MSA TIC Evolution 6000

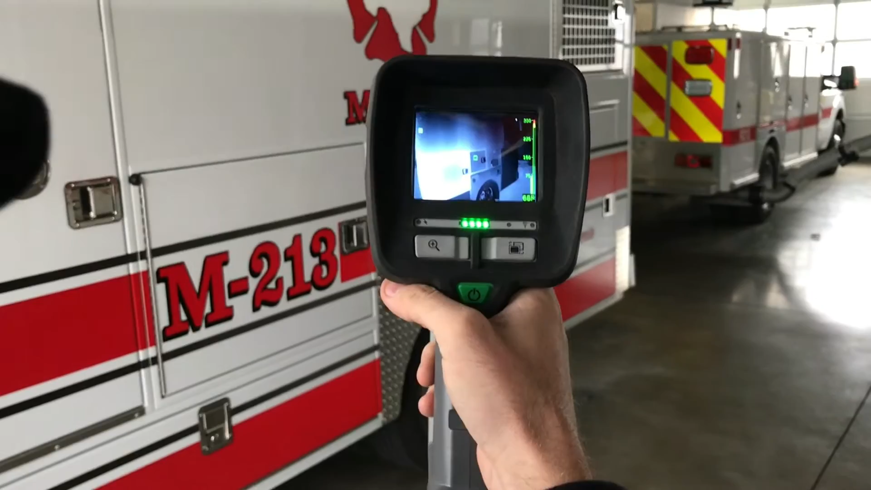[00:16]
It's going to go zero to 300 degrees. 300 will be red right now, and if you're in a fire, it will automatically switch to the higher temperature mode.
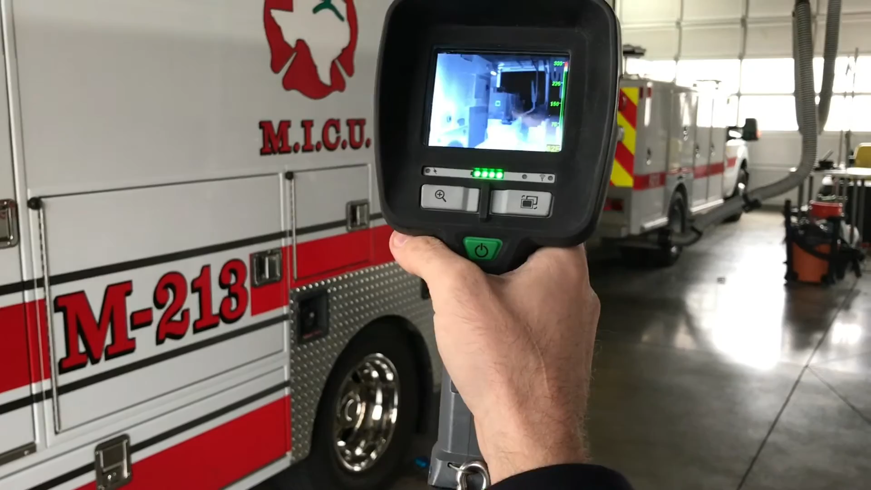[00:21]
Now, to get to any other kind of viewing mode,
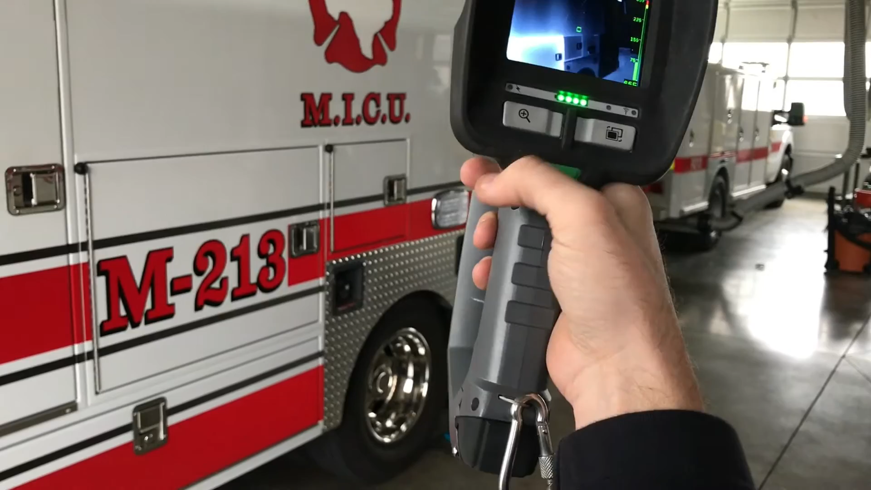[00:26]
what you're going to need to do is hold this zoom in icon button here for a few seconds, and you'll see that pop up there.
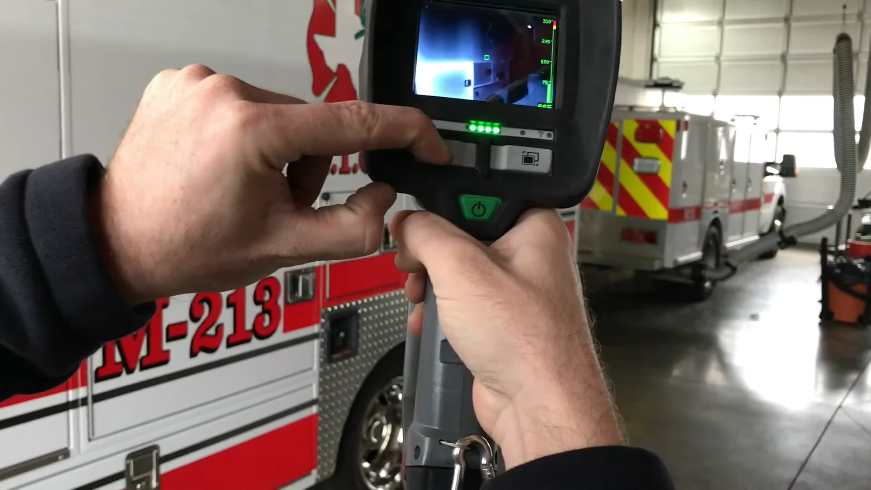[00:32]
What that just happened was a compass popped up right there where it says we're facing east right now. This is the white hot mode where things that are hot are going to be white.
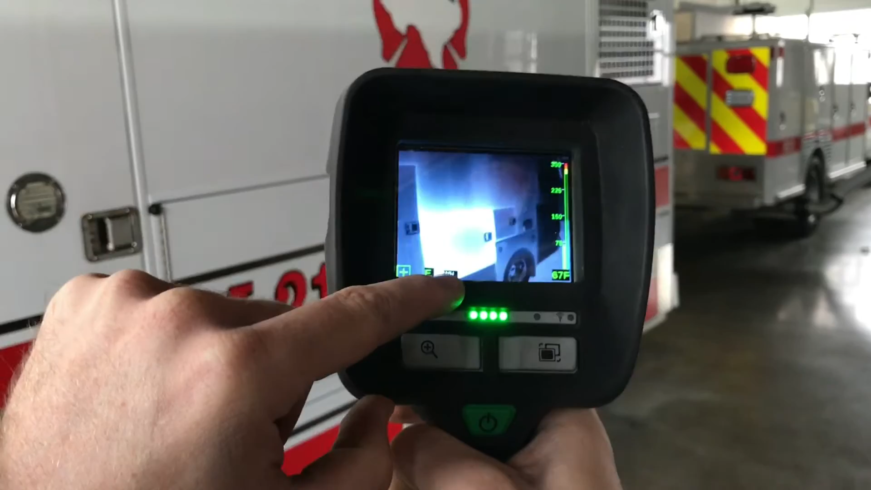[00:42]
You can zoom in now two times and four times.
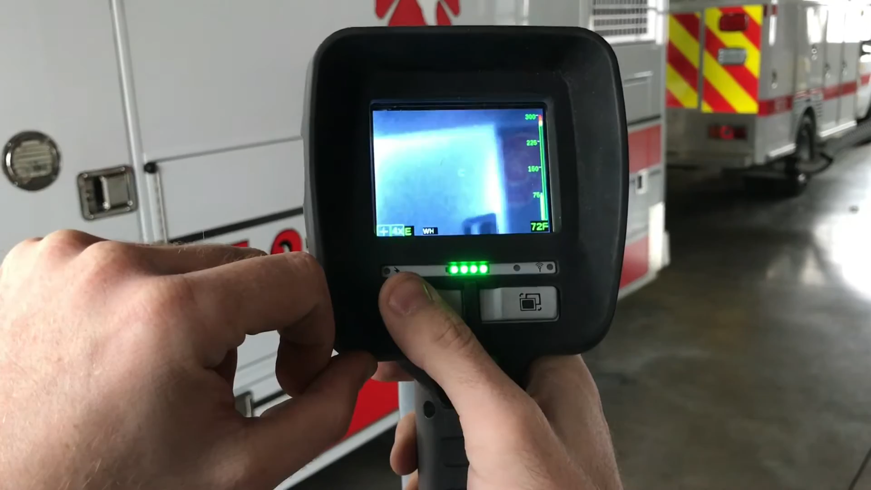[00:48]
You can also press this button to now cycle through the different modes.
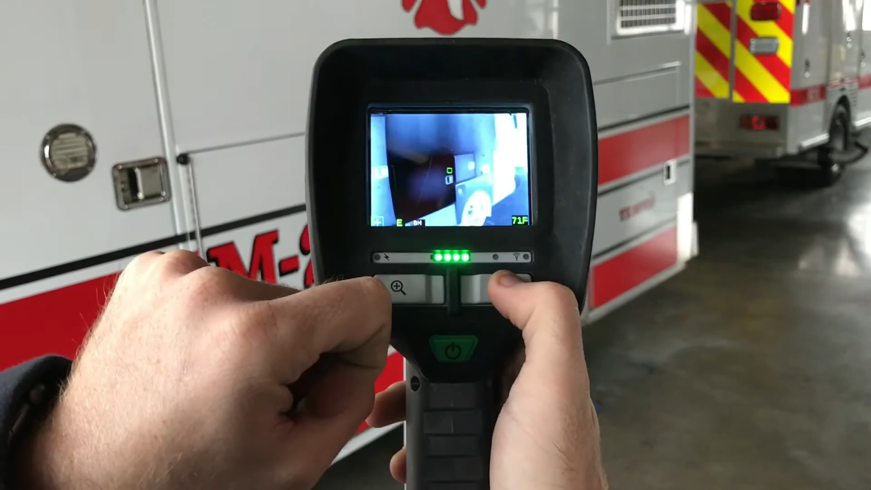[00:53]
Black is going to show up hot. That one's going to be red.
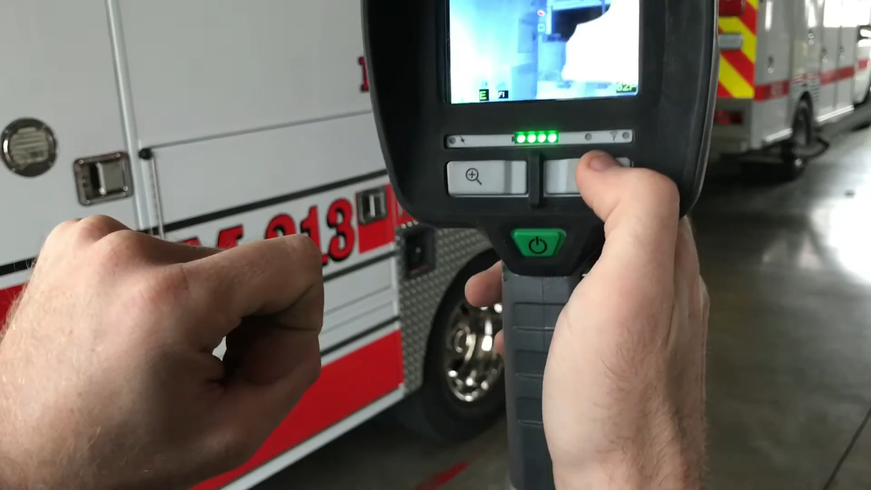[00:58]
Blue is going to be cold, and red is going to be hot in this mode. There's a couple different options for you here.
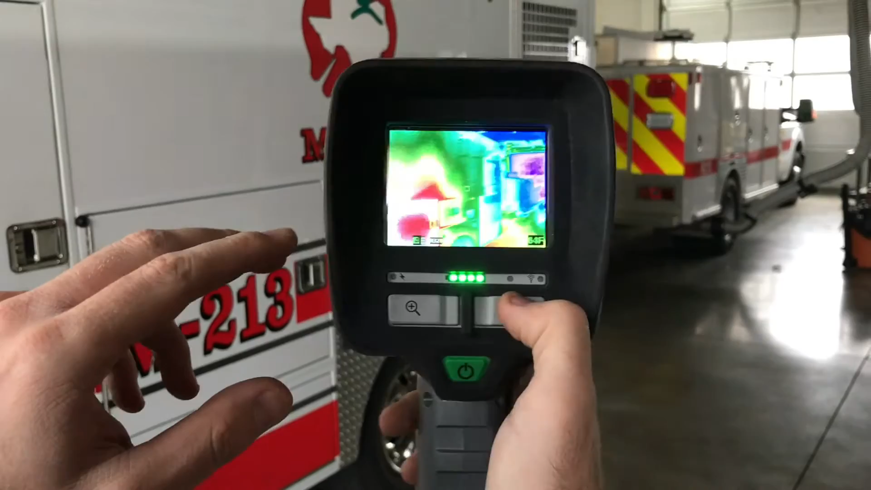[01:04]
Search and rescue mode is supposed to make bodies more easily identifiable,
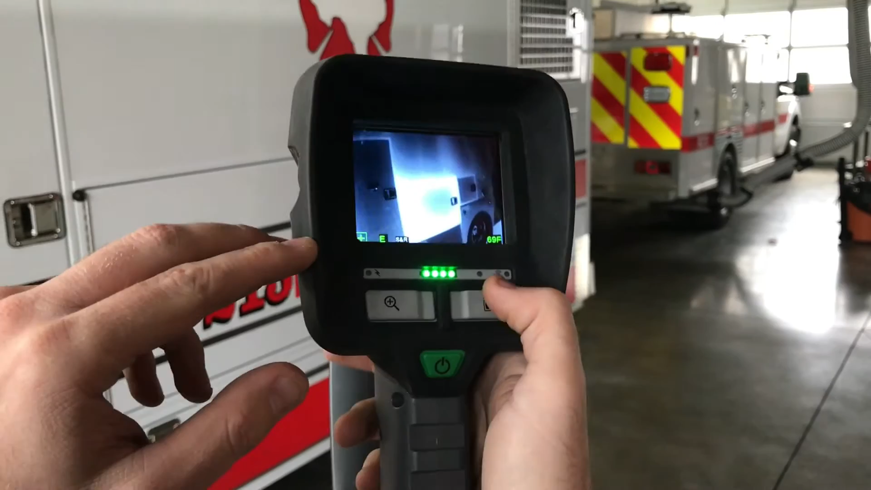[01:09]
and then back to your regular white hot mode with your temperatures over there.
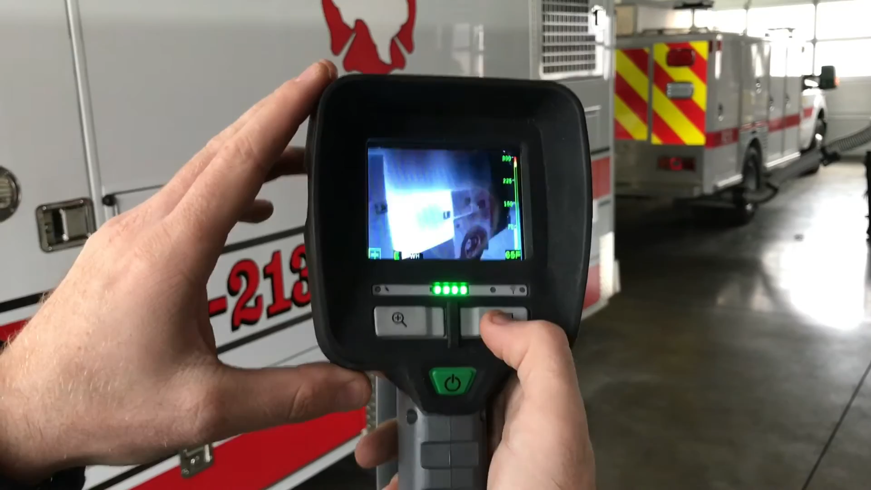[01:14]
At any time when you're in one of these modes, you can hit the power button once, and it will go back to your normal mode.
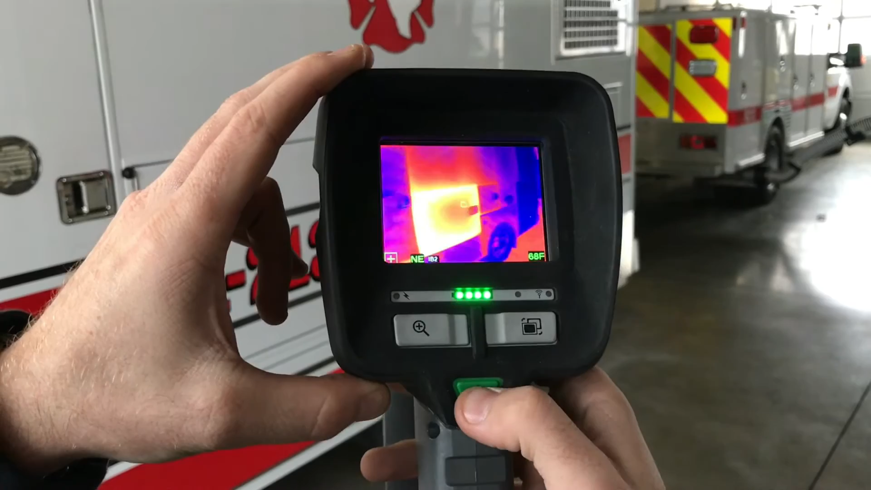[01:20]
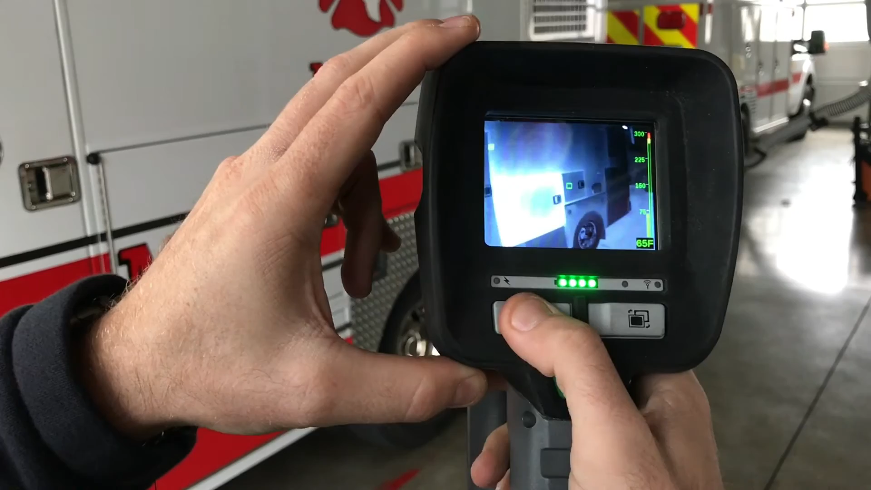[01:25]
From there, you'll have to repeat the process to be able to cycle through them again.